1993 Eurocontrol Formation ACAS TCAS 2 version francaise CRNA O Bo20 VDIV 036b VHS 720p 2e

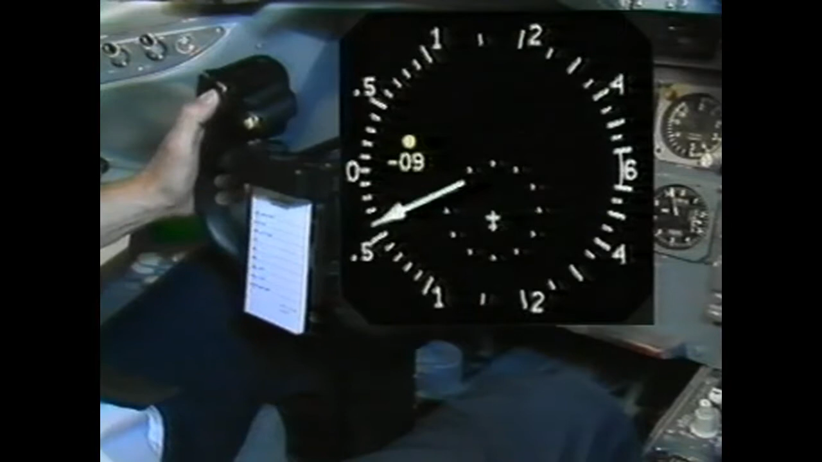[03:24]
Dans le cas des aéronefs équipés d'écrans FIS, les informations TICAS 2 sont rajoutées aux fonctions existantes.
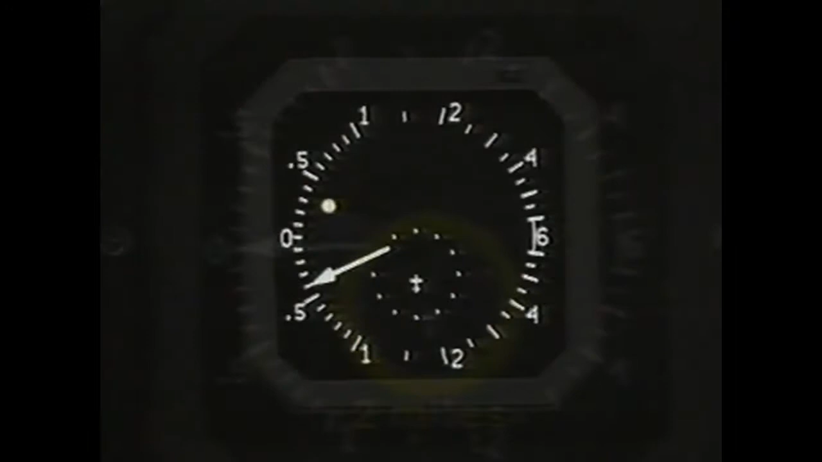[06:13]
Un intrus peut être représenté de diverses manières. Normalement, c'est un cercle en ombre plein situé au gisement et à la distance mesurée.
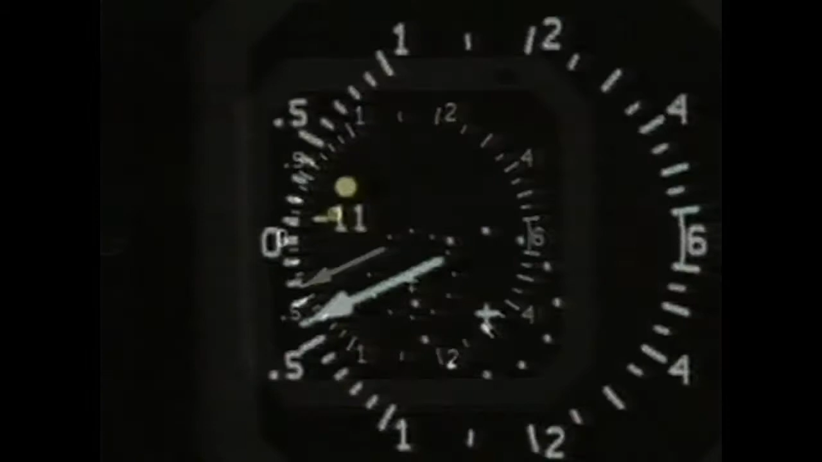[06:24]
Lorsque l'information d'altitude mode C est disponible, le système rajoute une étiquette indiquant la distance verticale entre les aéronefs en centaines de pieds.
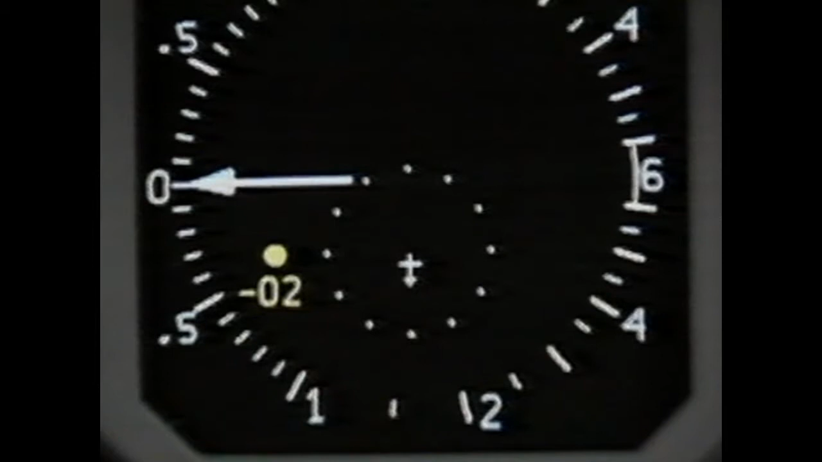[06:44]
Si l'étiquette est sous le symbole, alors l'intrus est plus bas. Le signe « plus ou moins » confirme cette indication. L'étiquette change de position si l'intrus croise l'altitude de l'aéronef équipé TICAS. Si l'aéronef intrus monte ou descend à une vitesse supérieure à 500 pieds par minute,
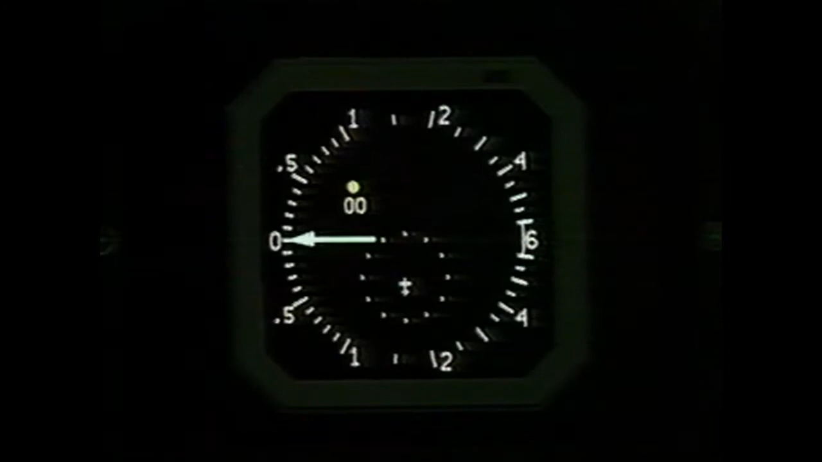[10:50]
La recherche visuelle n'aboutit pas et le TICAS-2 génère un avis de résolution. Climb, climb, climb. Le commandant de bord effectue alors une manœuvre à 0,25 G pour sortir l'aiguille du variomètre de la zone rouge et la positionner sur la zone verte. Le copilote continue la recherche visuelle et surveille la position de l'intrus sur l'écran de visualisation.
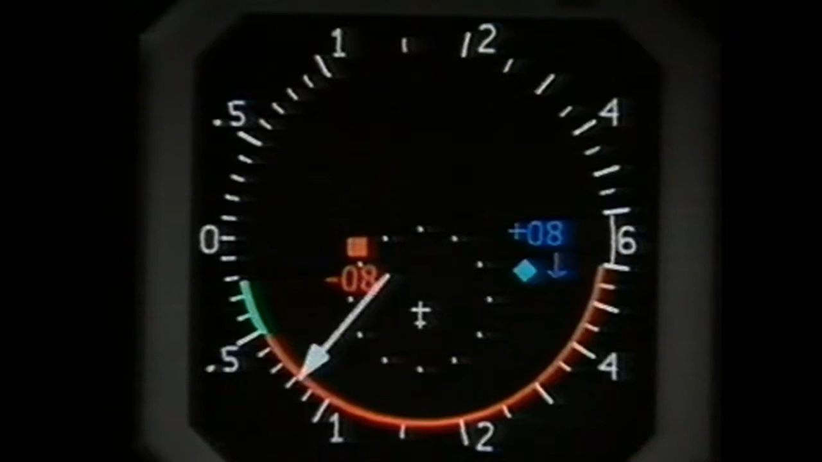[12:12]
Cela permet au pilote d'avoir une meilleure vue d'ensemble lorsqu'une manœuvre d'évitement est nécessaire.
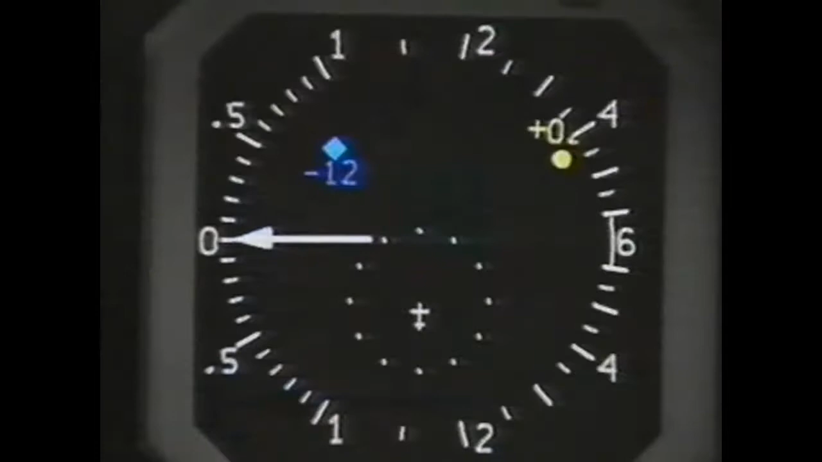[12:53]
Si le système surveille plusieurs aéronefs au cours d'un avis de trafic ou d'un avis de résolution, seuls les intrus et les trafics proches sont visualisés.
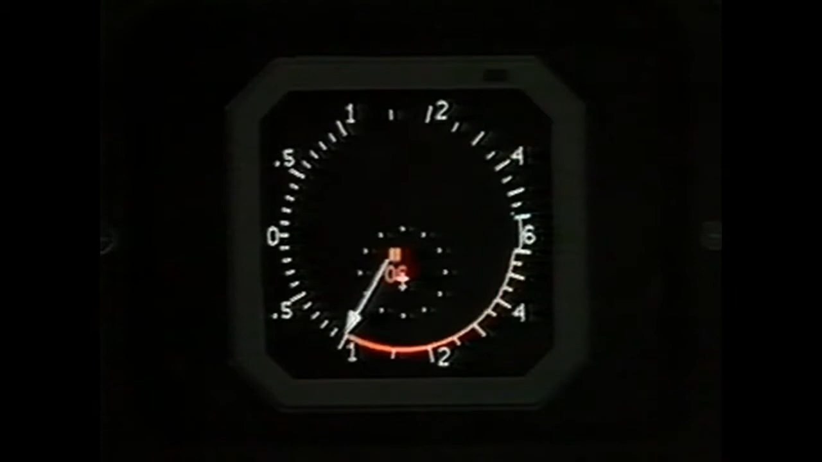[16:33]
Le pilote doit simplement conserver l'aiguille du variomètre hors de la zone rouge. Comme la vitesse verticale actuelle est parfaitement acceptable, il n'y a pas de zone verte.